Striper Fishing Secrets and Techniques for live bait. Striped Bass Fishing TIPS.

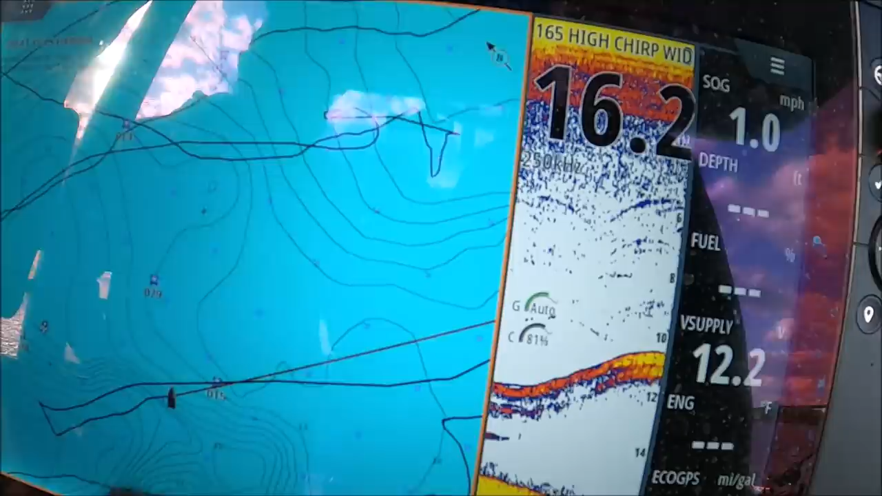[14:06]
On screen: speed 1.0 mph
Hold it right behind you. See, we're drifting off of that hump right now. See those tight lines? That's the drop off.
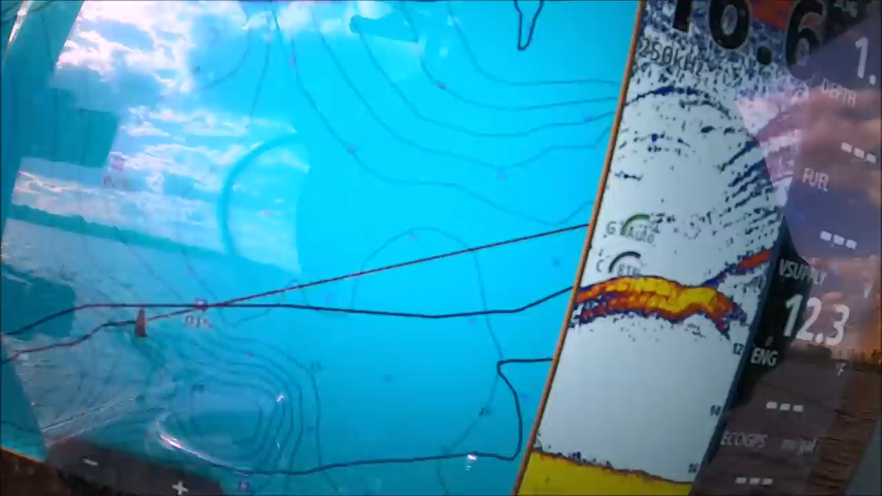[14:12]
And there's fish. Here we are coming down that hump.
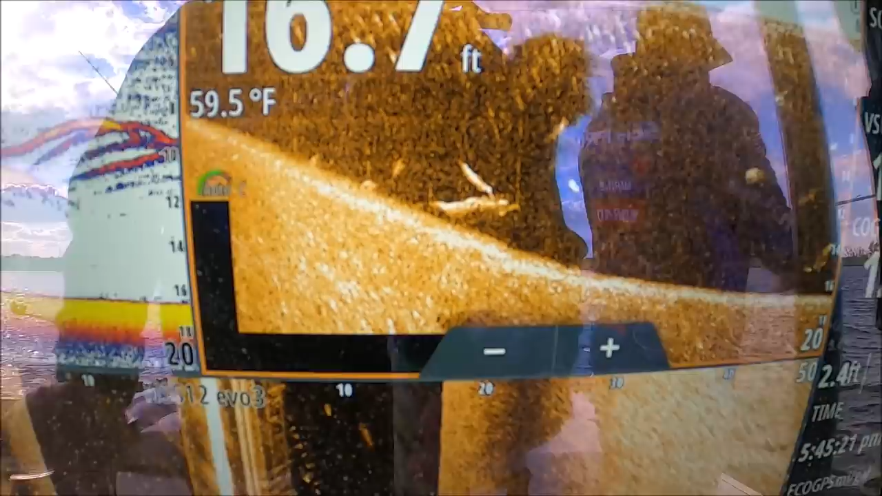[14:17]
On screen: water 59.5°F
There's fish sitting right there. This is where we've been hooking up, right here.